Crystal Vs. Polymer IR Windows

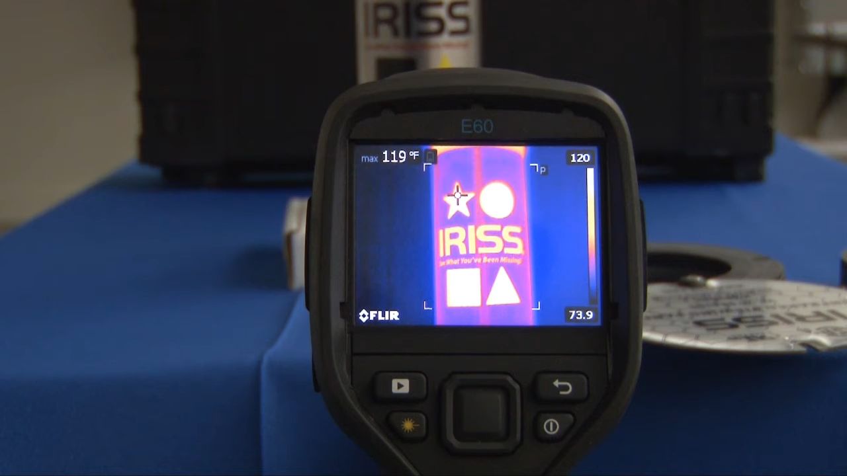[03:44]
On screen: max 119°F
the measured temperature is about 119 degrees Fahrenheit. Now the first window I put in front, as you can see, is a crystal infrared window.
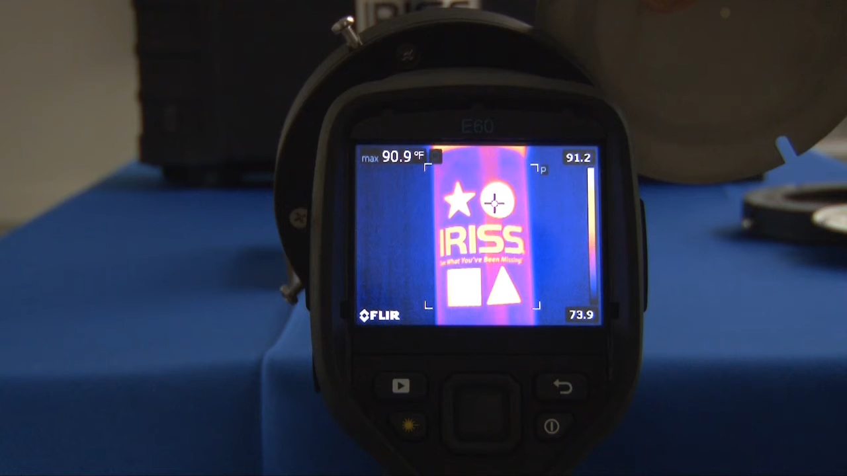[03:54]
On screen: max 90.9°F
And you can also see the writing is clear. We can see that and there was a temperature drop.
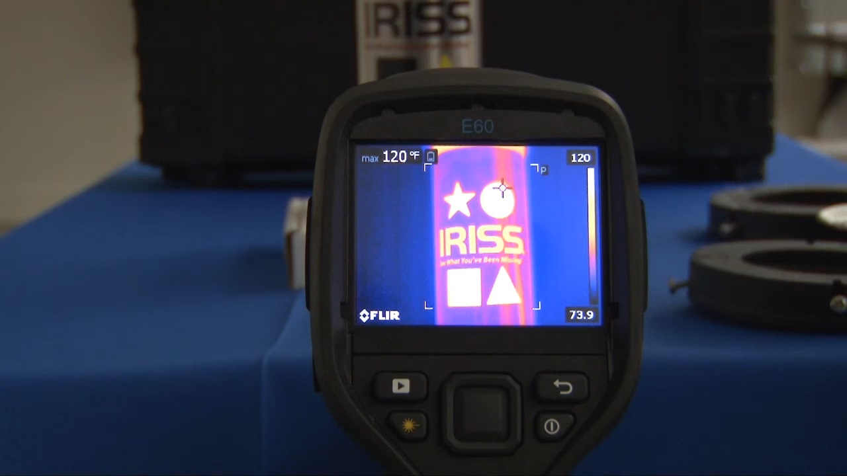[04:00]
On screen: max 120°F
Now utilizing the same experiment, we took one of our opaque VPFR lenses,
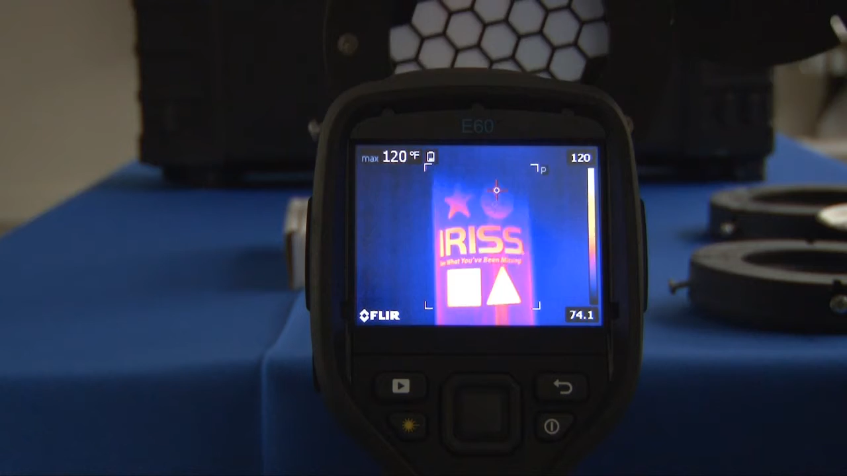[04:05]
On screen: max 120°F
which is, you can't see through with the eye, but you can clearly see the infrared image.
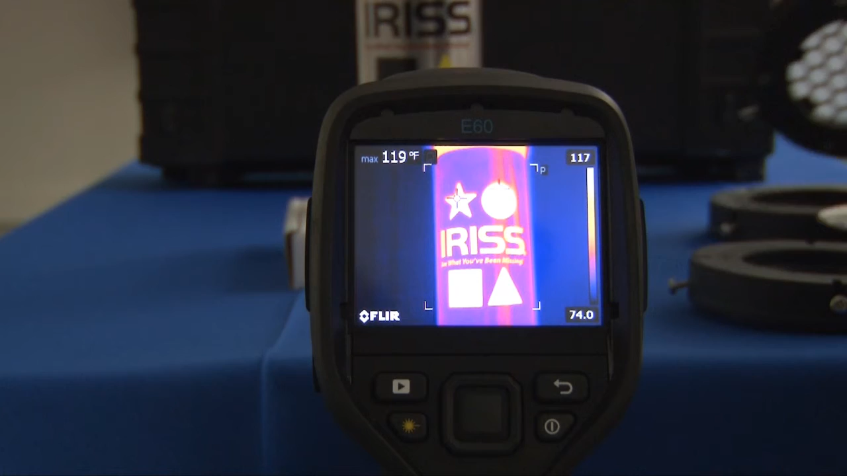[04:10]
On screen: max 119°F
And we repeated that same experiment with the clear polymer VPT, which gives you the visual inspection as well as infrared and ultraviolet.